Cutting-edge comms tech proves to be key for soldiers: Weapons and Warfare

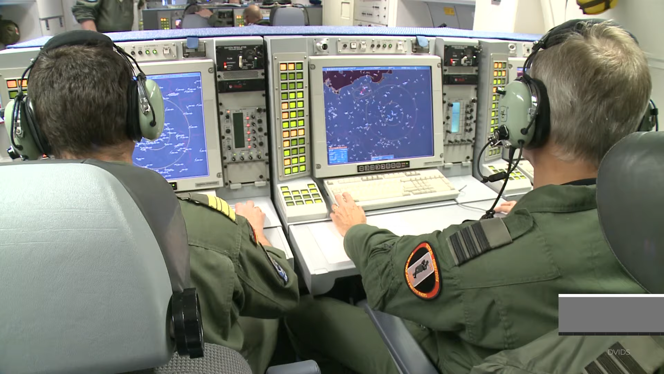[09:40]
And so we want to always understand what that looks like for, you know, even for acceptance testing, maintenance, all of those sorts of things.
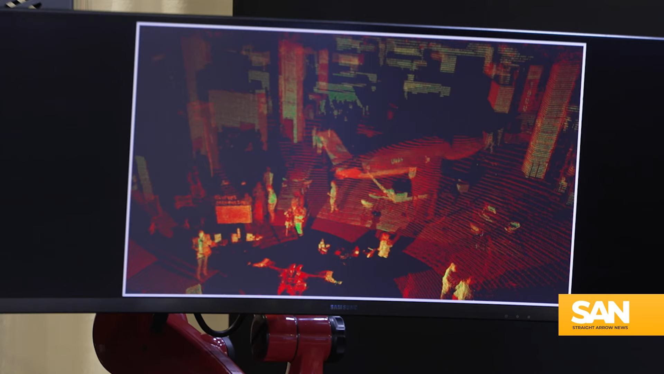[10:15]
That's how we do it. So we'll go and basically we use the positioning system on there so we can we know where the shot is and where we want to make the shot.
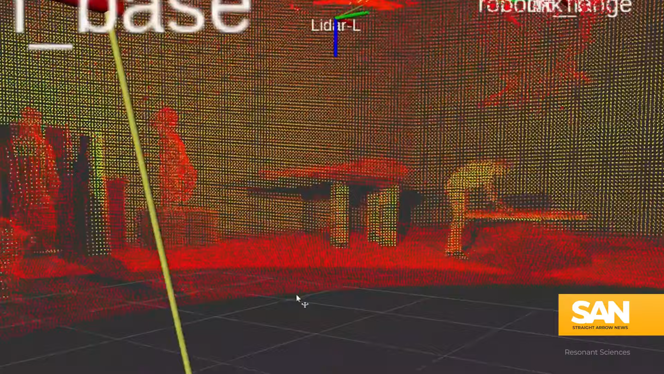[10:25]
And so we will scan and then scan the system with the lidars and figure out where we are relative to the outer mold line of the aircraft.